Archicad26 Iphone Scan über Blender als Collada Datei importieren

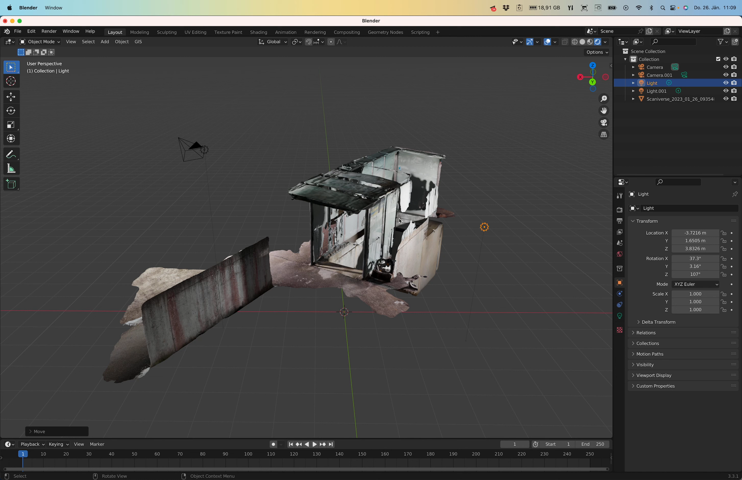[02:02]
nachzuarbeiten meiner ansicht nach gut ich kann jetzt im blender in der edit ich jetzt alles mitnehmen hier
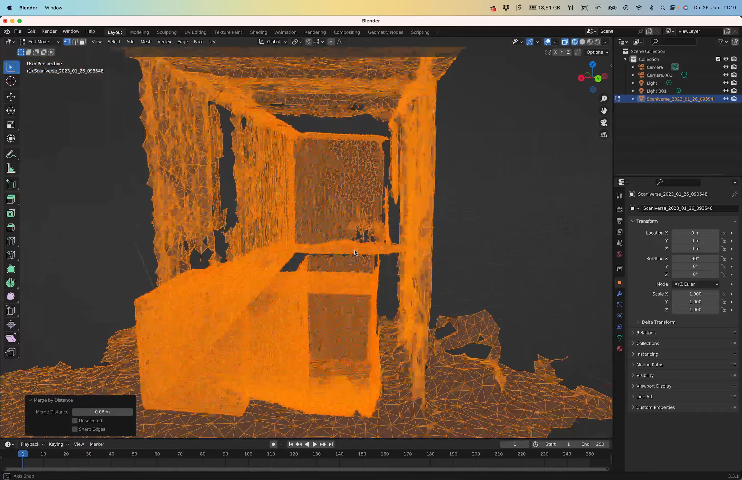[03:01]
es beinahe bearbeitbar was ist immer noch beinahe zu viel also die modelle die ich in arcad auf diese
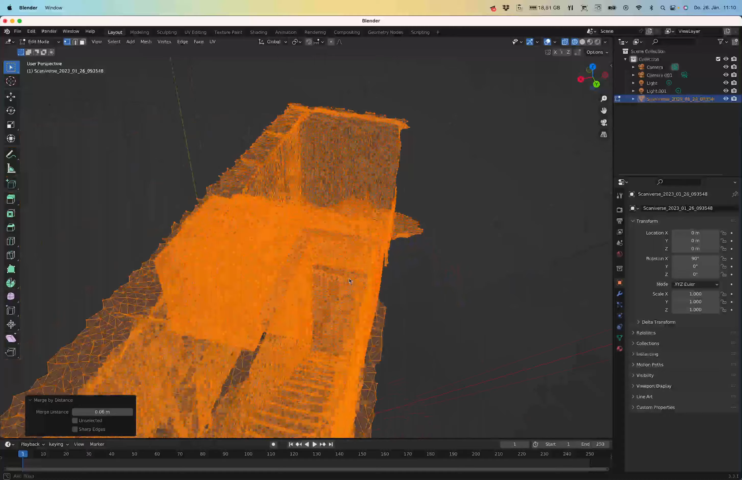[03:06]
art reingebe also nicht punktwolke sondern so faces die muss man schon sehr sehr
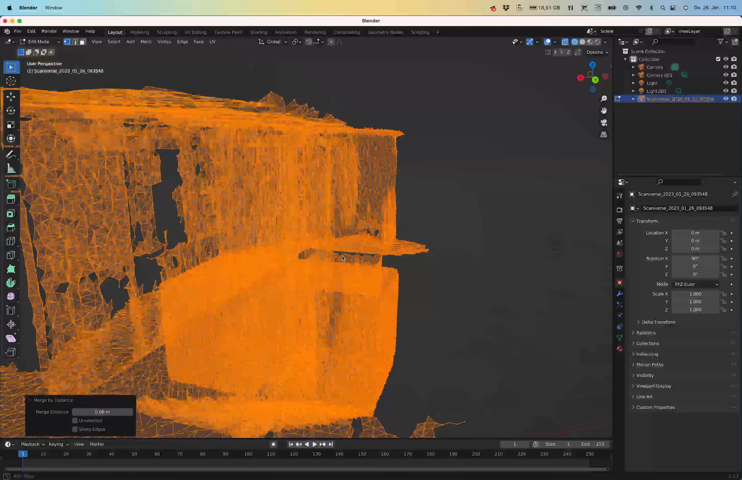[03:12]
runtersetzen dass man sie noch bearbeiten kann muss man wirklich
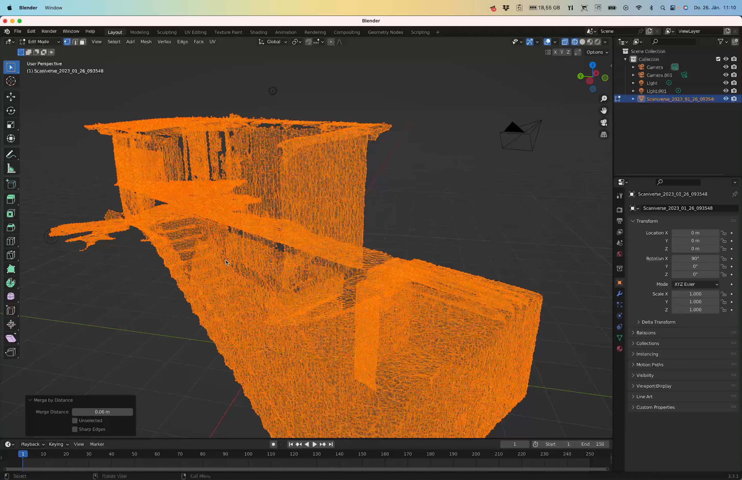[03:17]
sagen so gehen wir mal zurück in den
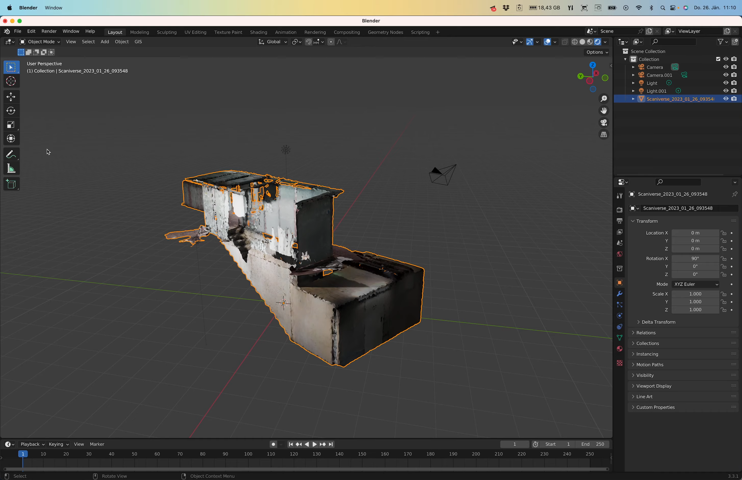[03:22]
man sieht es auch hier ist dann auch im blender sehr sehr grob die ganze geschichte aber
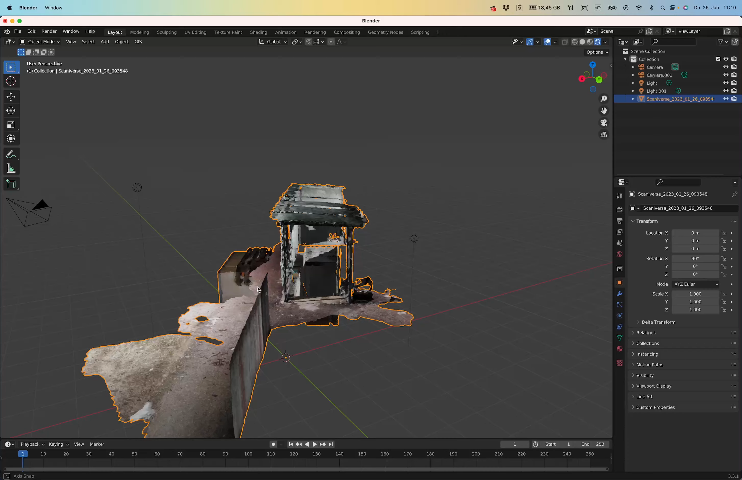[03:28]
trotzdem wie gesagt das könnte ich jetzt importieren import exportieren als weil export was über so oft mache ich es nicht export
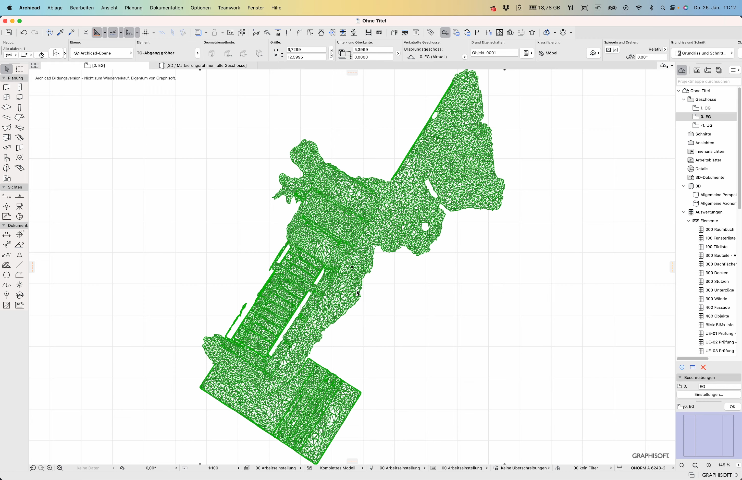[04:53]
stehen drei obwohl das die stelle obwohl das die abgespeckte version davon
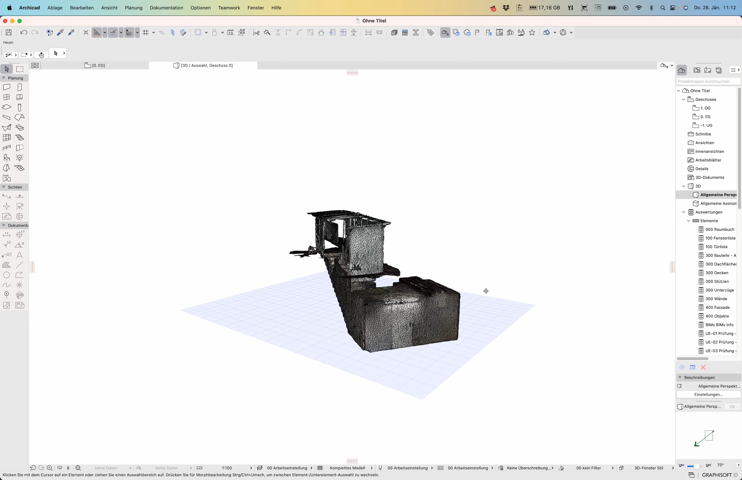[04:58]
ist also wie gesagt dass sie sein scan mit einem iphone pro 14
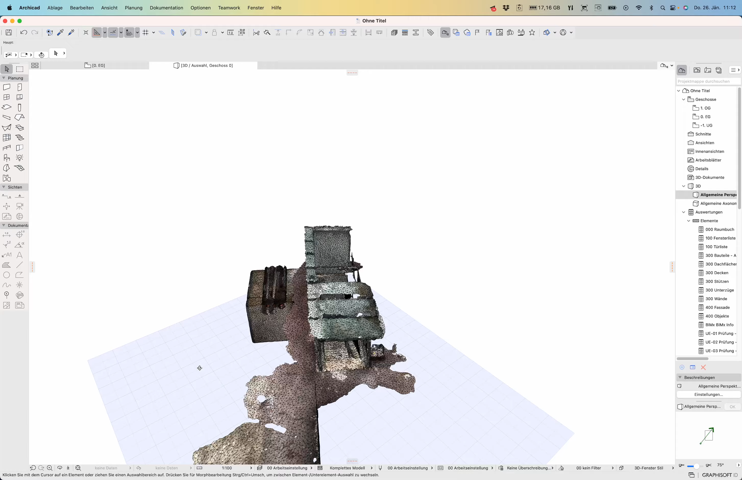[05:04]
die abgespeckte version die richtige version
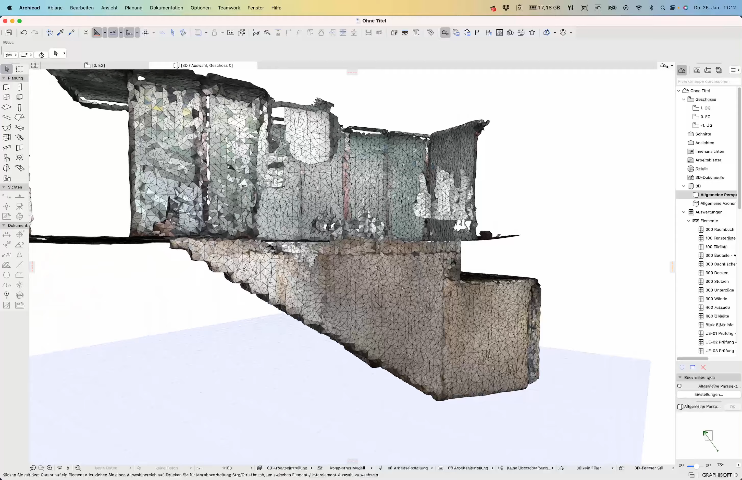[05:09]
mit viel engeren wird es ist und dreiecken und